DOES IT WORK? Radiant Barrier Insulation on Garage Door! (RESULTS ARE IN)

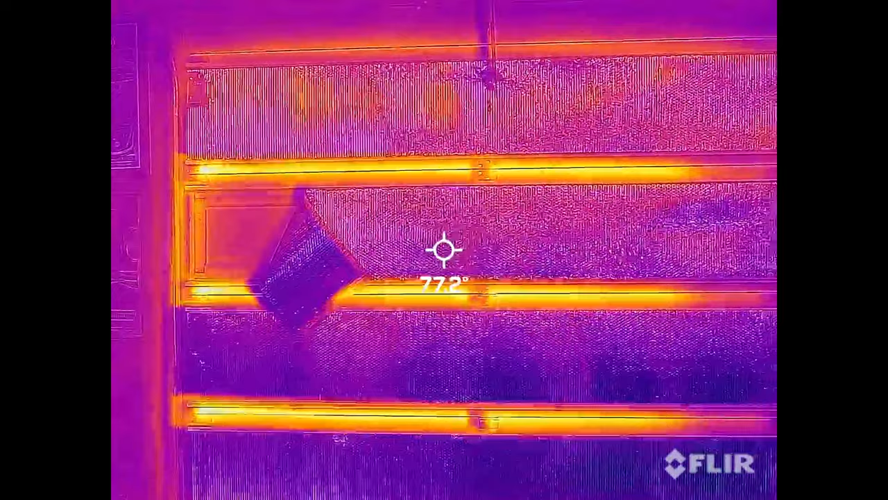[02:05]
Let's break out an infrared thermometer and a new thermal camera that I purchased just for this video and show you the results even better. So if you can see that red dot, that is where we're measuring.
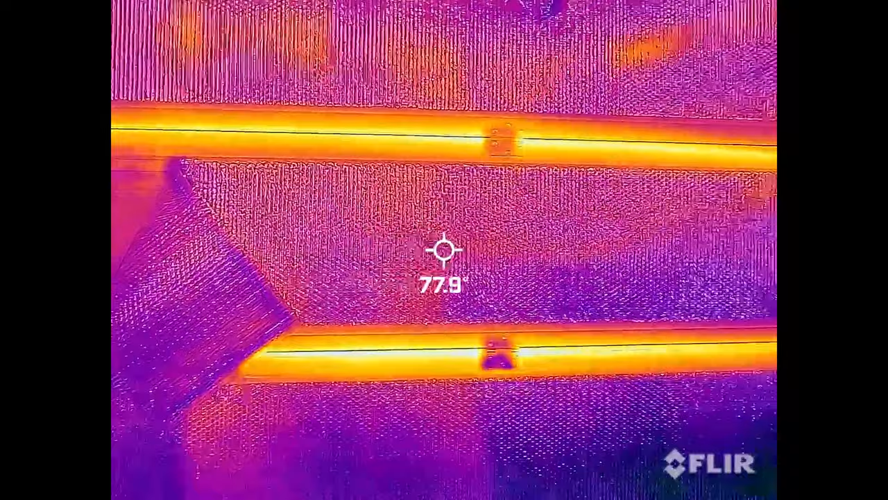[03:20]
the area with the reflectix and you can see the area without it.
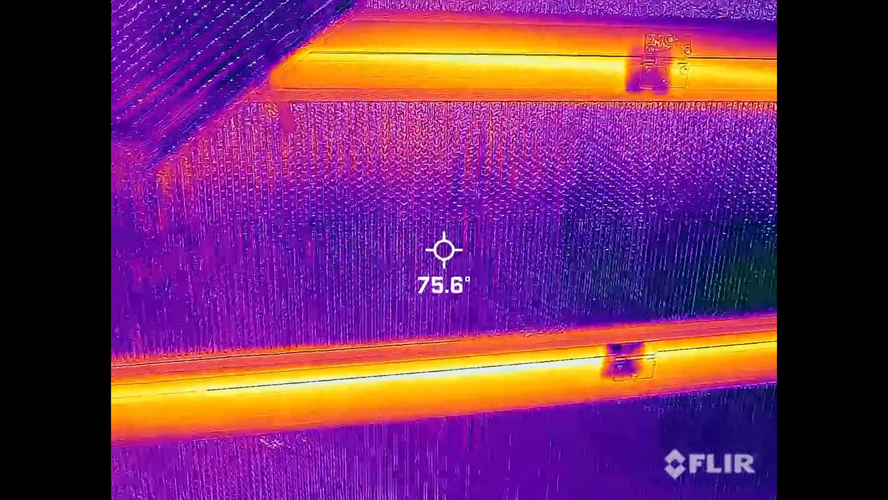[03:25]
Much cooler. Then directly above it, boom.